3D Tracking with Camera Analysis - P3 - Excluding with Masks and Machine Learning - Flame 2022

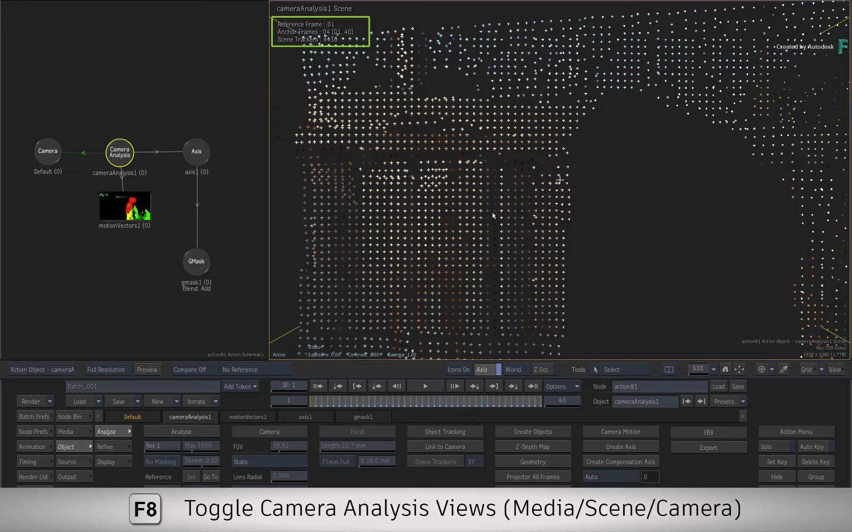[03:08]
You can move around the 3D scene…
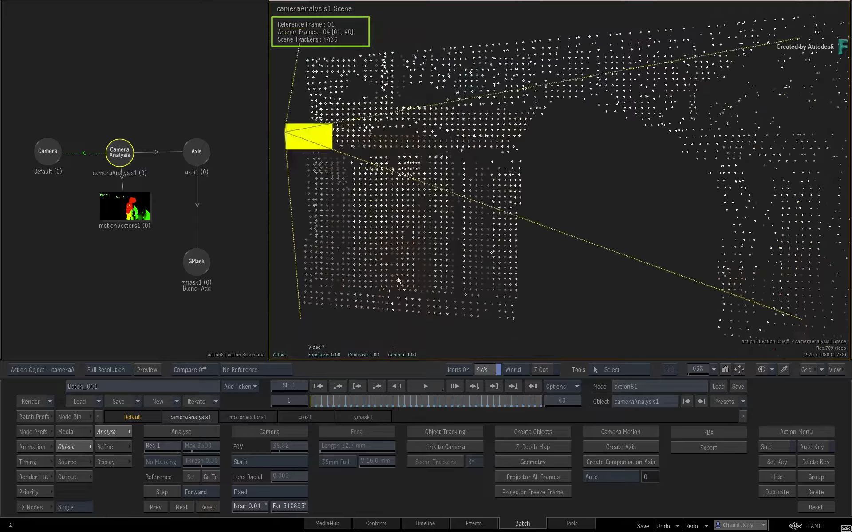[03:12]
And see the area of the image that was excluded from the 3D track. And as I'm sure you've noticed… The same region is also excluded from the point cloud.
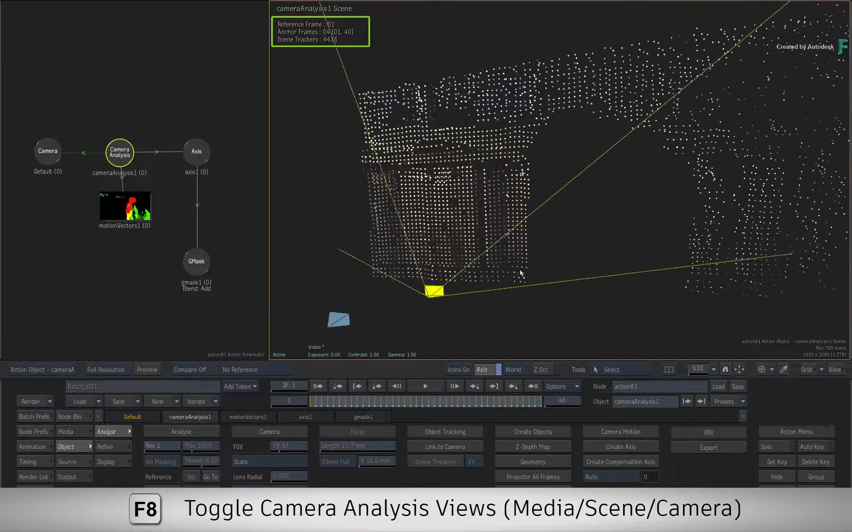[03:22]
Finally, looking at the Camera Analysis view…
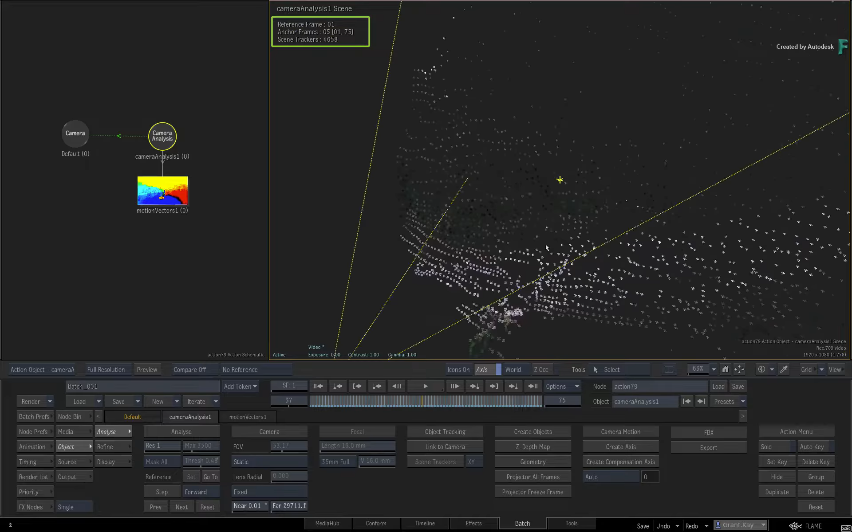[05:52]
And see that you only have the road and the hills… That form the point cloud. There are no points that make up the car or the sky.
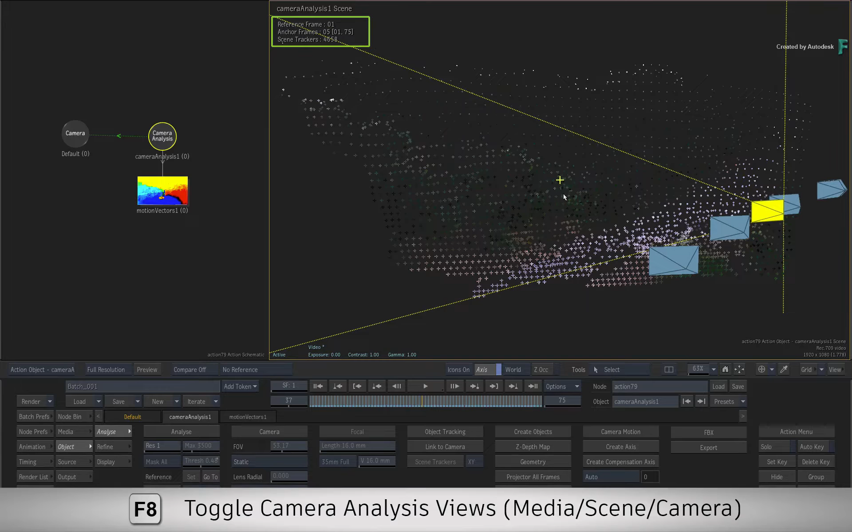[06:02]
Finally, looking at the Camera Analysis Camera view… You can see how the point cloud and the camera move… Are unaffected by the car or the sky in the shot.